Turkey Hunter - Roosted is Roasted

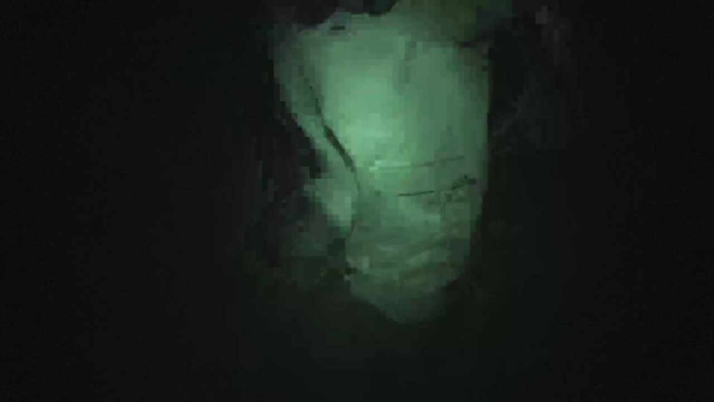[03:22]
Seth and Reno eased in, put out decoys, and get set up.